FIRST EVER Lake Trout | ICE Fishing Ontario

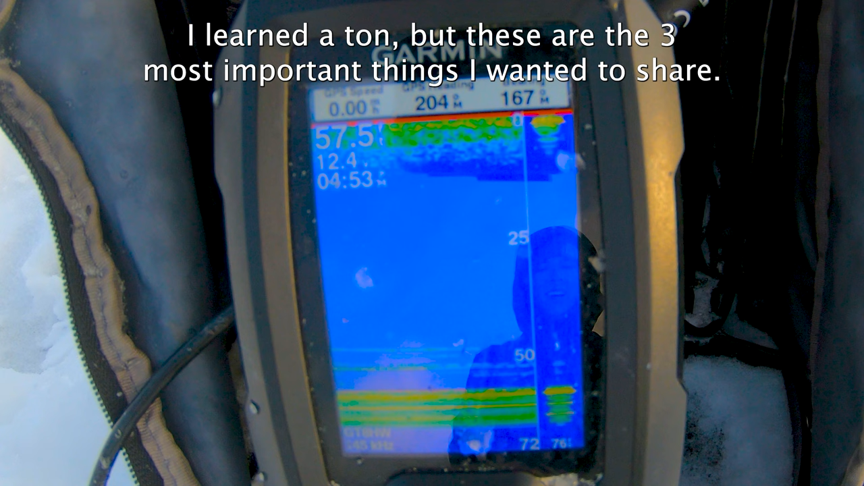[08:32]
I learned a ton, but these are the three most important things I wanted to share for your first time fishing for lake trout.
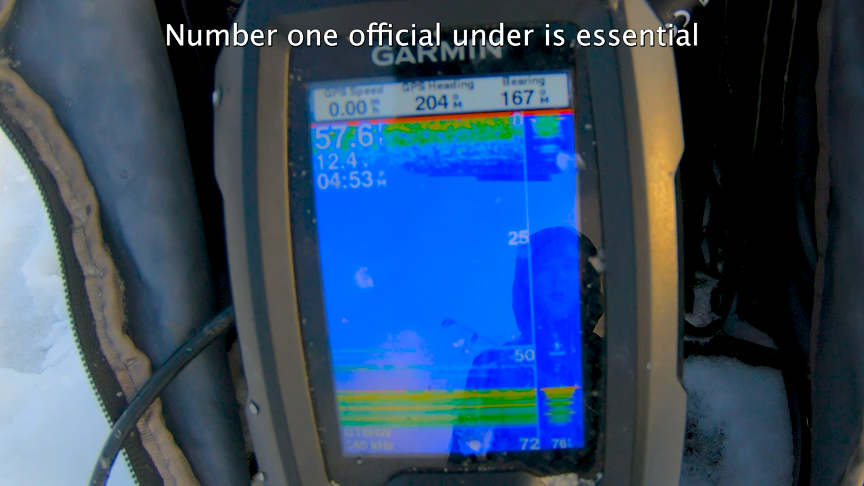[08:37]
Number one, a fish finder is essential to see what techniques and movements are going to trigger them to bite. I use the Garmin Striker 4 with the Ice Ducer.
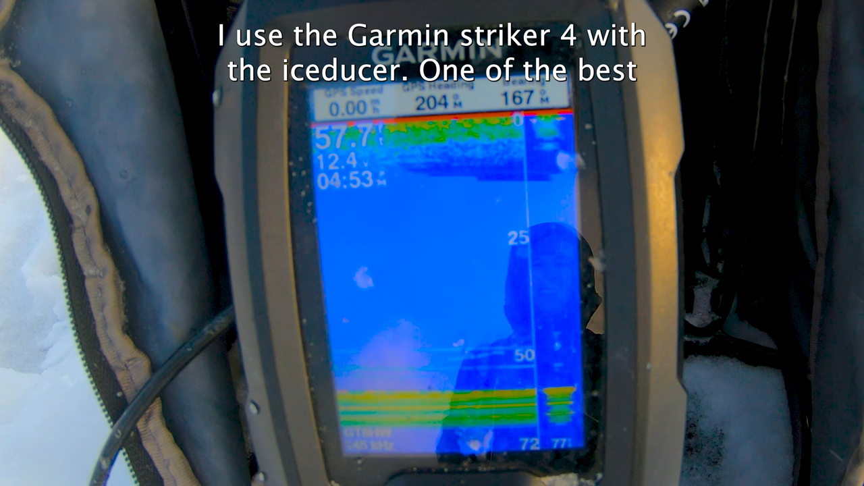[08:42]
One of the best and most versatile fish finders for the money. I'll leave a link in the description below.
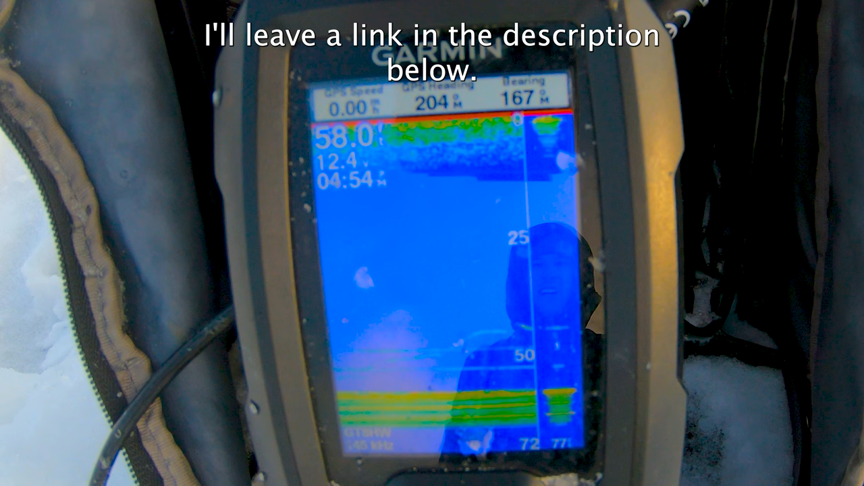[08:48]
Number two is use the whole water column. Don't be afraid to go fast.